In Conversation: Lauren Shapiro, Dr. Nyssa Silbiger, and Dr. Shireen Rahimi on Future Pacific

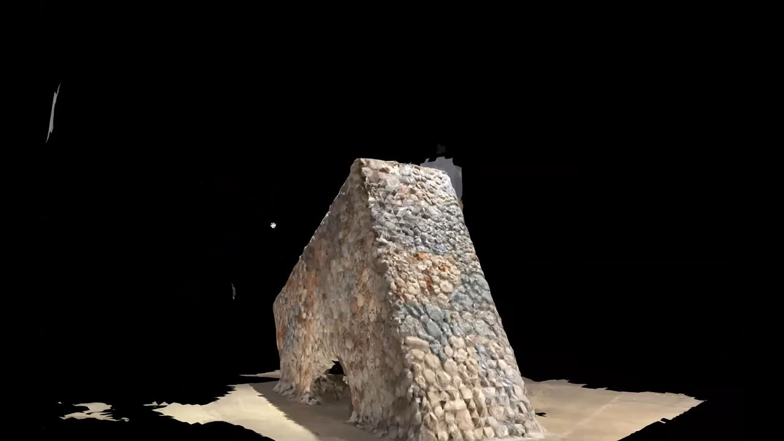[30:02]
this is a shot that a friend took of mine on her iPhone and this is how amazing technology is these days I mean it's very limited because it's shot on an iPhone but you could actually take this in AR on your
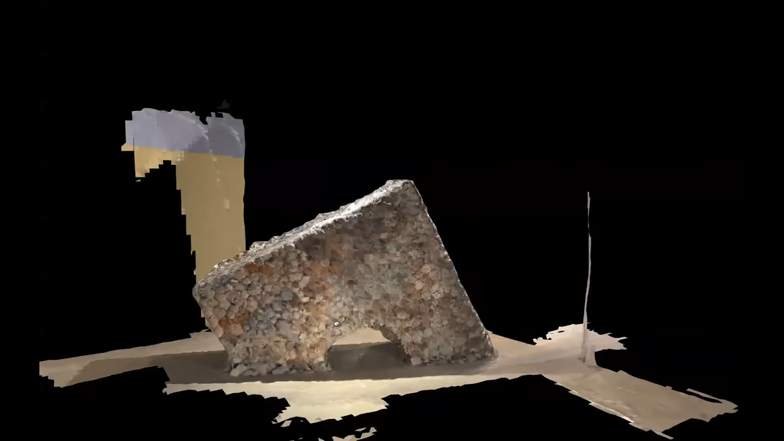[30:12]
phone and point it at your backyard and this thing would materialize into your backyard
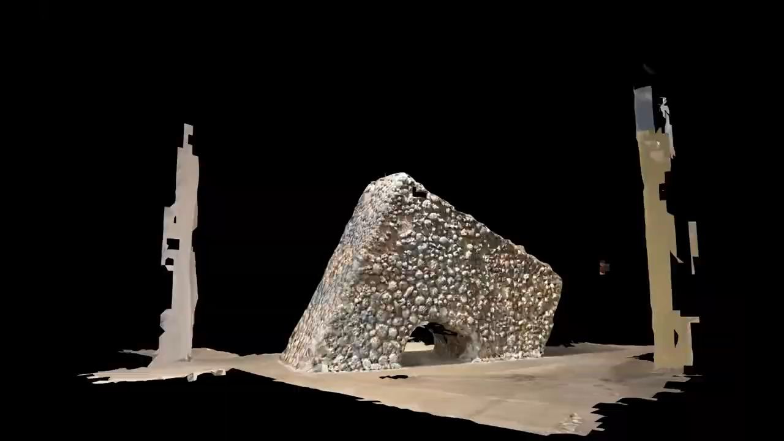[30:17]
which is pretty amazing I'll share one more and Shireen and my mind is blown by this idea to be able to I'm so excited by this and